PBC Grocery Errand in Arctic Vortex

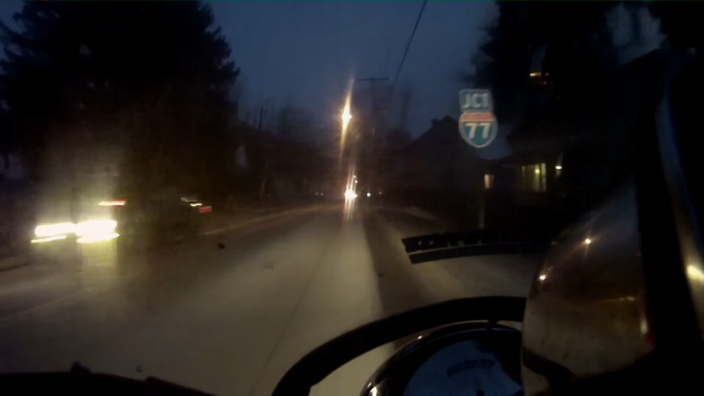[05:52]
oh boy we got we got a lot of people a lot of emergency vehicles oh boy that's usually bad news that's usually bad news yeah I put that wiser back down